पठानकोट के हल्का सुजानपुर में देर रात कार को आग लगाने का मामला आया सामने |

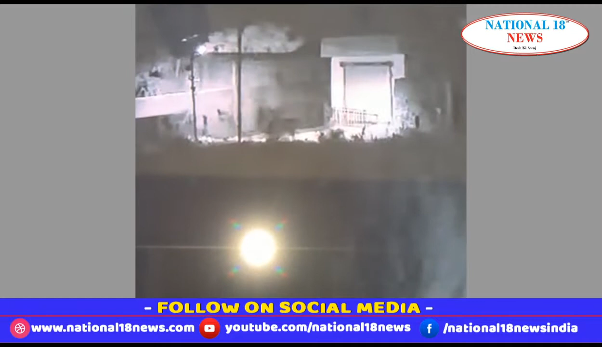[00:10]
जानकारी के अनुसार कार मालिक ने घर के बाहर अन्य कारों के पास अपनी वरना कार लगाई हुई थी कि कुछ शरारती तत्व वहां पर आए व उनकी कार को आग लगा कर भाग गए।